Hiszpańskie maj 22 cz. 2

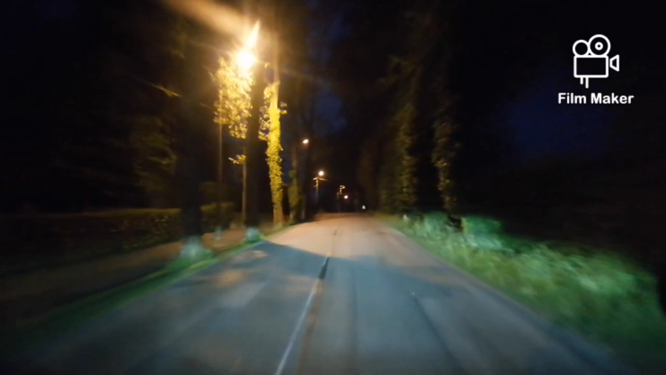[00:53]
I to już będzie koniec na dzisiaj.
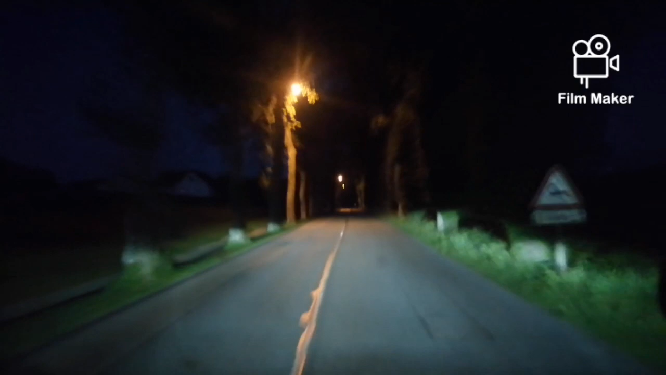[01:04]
Tak troszkę nierówno to podzieliłem, bo zostało mi teraz 30 do wyjechania na dychę. No i trudno, teraz słońce wstaje, więc jakoś to pójdzie. I co? I trzeba rypać. Trzeba rypać. I jedziemy dalej. Na ciężarówka, jak ja nie lubię tędy się mijać. Coś, kurwa.